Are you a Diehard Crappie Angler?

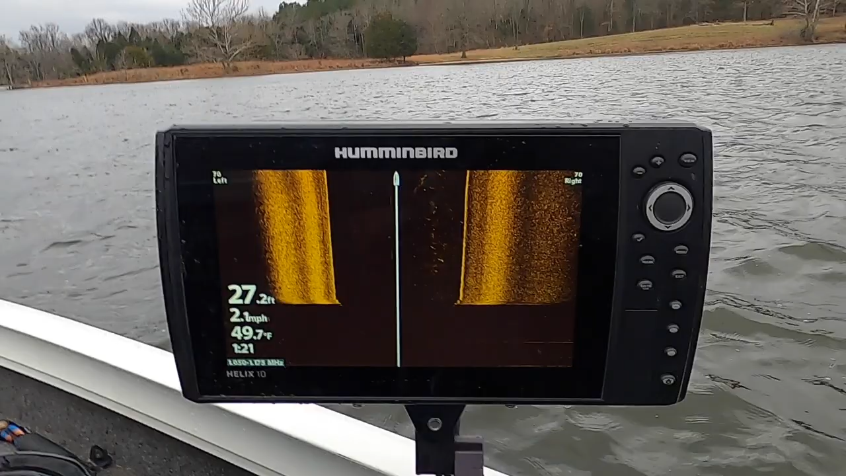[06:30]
On screen: water 49.7°F, speed 2.1 mph
I simply look at my side imaging. This is how we're gonna find them.
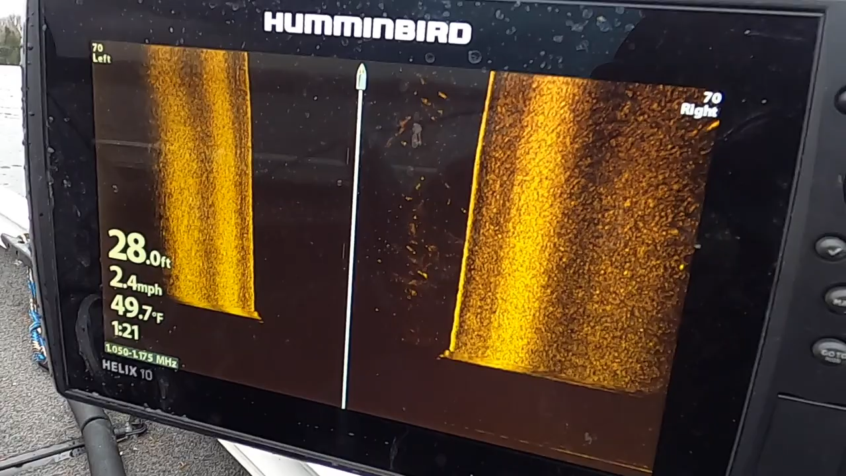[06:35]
On screen: depth 28.0 ft, water 49.7°F, speed 2.4 mph
Now, you could do it with your live scope, which is the way I typically would, but because of this wind and how high it is right now, I'm just wondering if we're wasting our time or not.
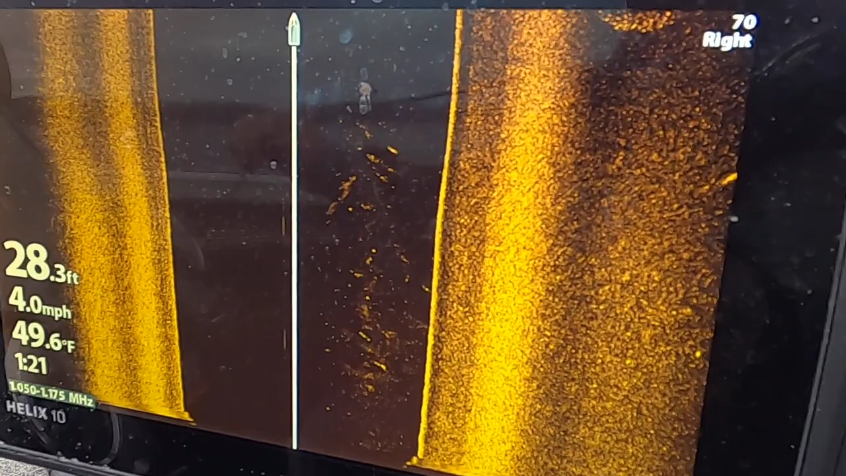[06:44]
On screen: depth 28.3 ft, water 49.6°F, speed 4.0 mph
So I'm gonna do it with side imaging. And right now, we're just looking for balls of crappie.
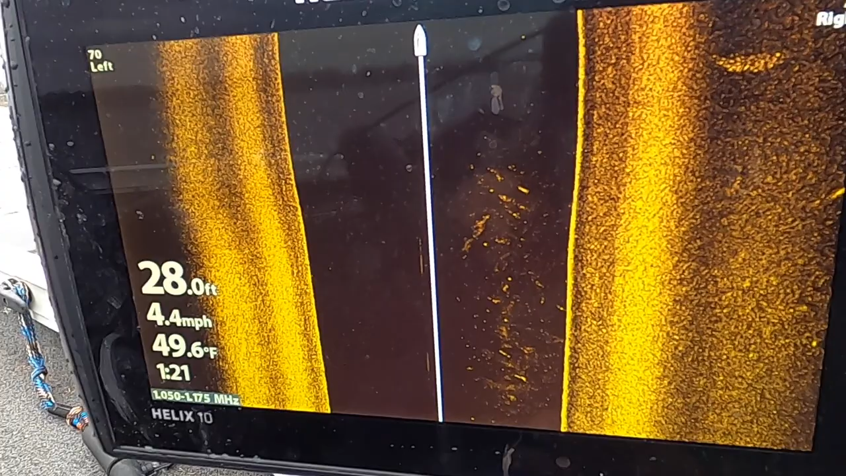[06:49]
On screen: depth 28.0 ft, water 49.6°F, speed 4.4 mph
And this is the quick way of doing it. So, bring my motor up here a little bit and do the scan.
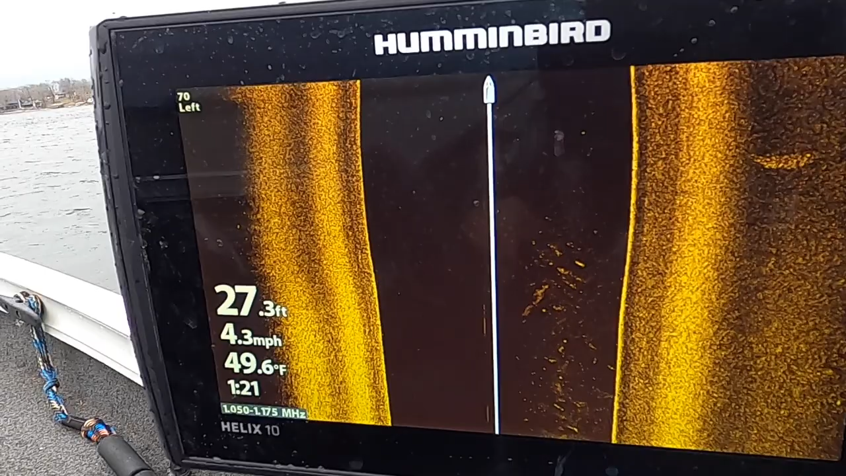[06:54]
On screen: depth 27.3 ft, water 49.6°F, speed 4.3 mph
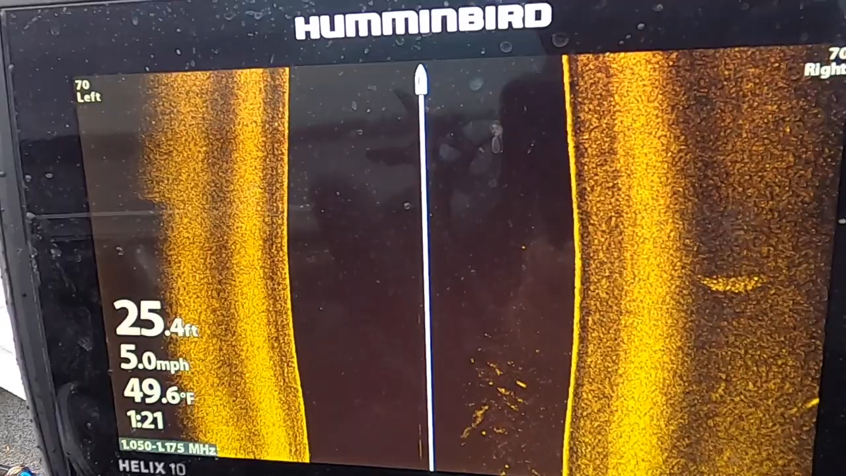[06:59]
On screen: depth 25.4 ft, water 49.6°F, speed 5.0 mph
So for those that have watched 3-pound fishing for a while, you know this is how I used to find fish in the wintertime.
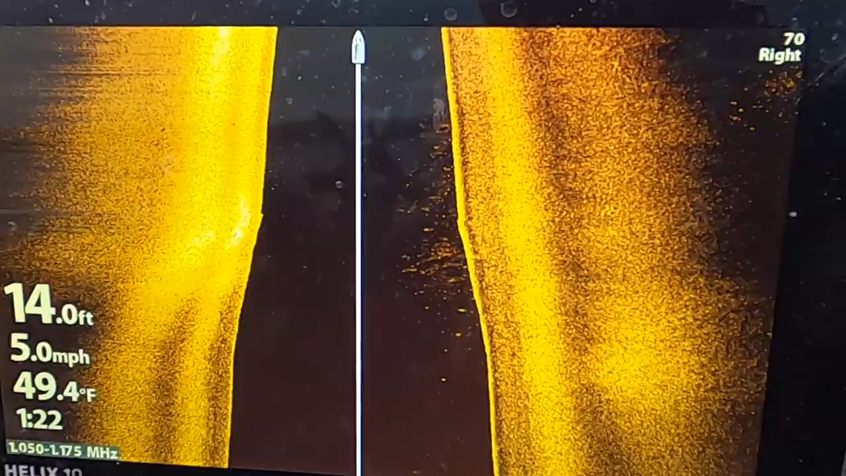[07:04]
On screen: depth 14.0 ft, water 49.4°F, speed 5.0 mph
It's just a more efficient way of doing it.
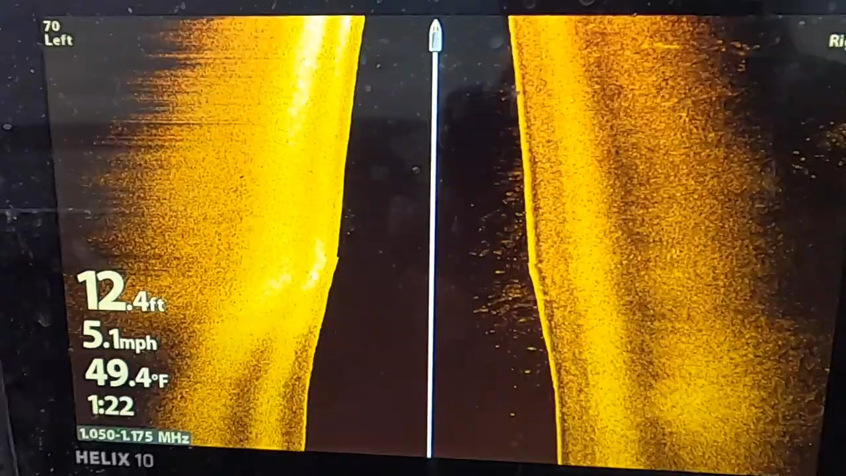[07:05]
On screen: depth 12.4 ft, water 49.4°F, speed 5.1 mph
It works really great.
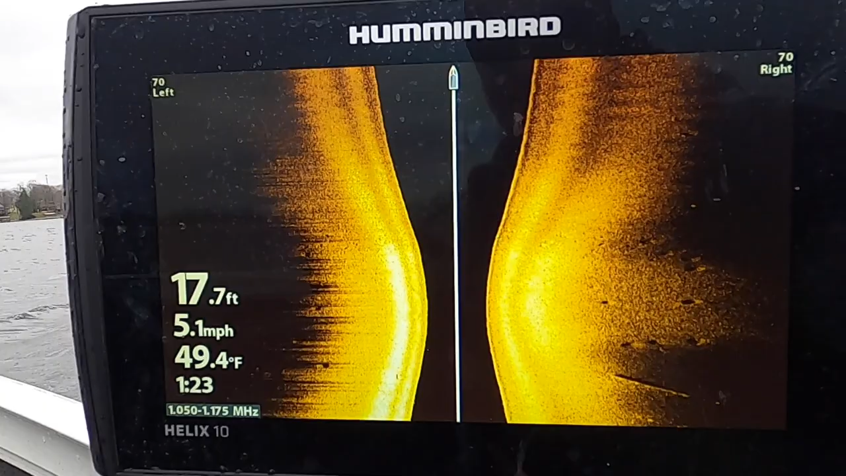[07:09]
On screen: depth 17.7 ft, water 49.4°F, speed 5.1 mph
And that's what we're doing today because I guess I have a lot of hesitation of whether or not the fish will be in this cove.
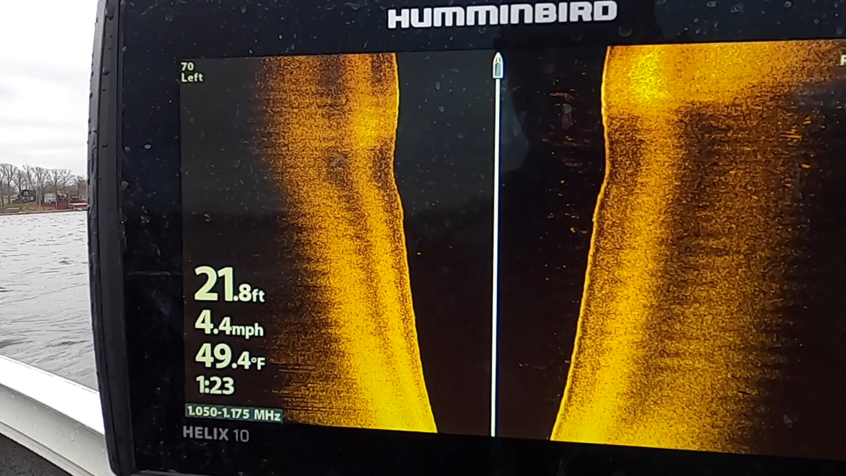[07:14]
On screen: depth 21.8 ft, water 49.4°F, speed 4.4 mph
All right, there's a small school right there for sure.
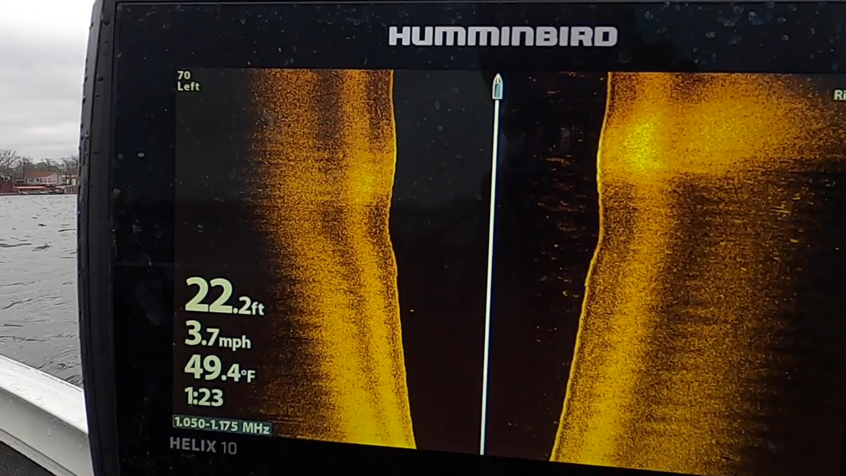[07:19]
On screen: depth 22.2 ft, water 49.4°F, speed 3.7 mph
So that's off to the left and we're gonna try it out.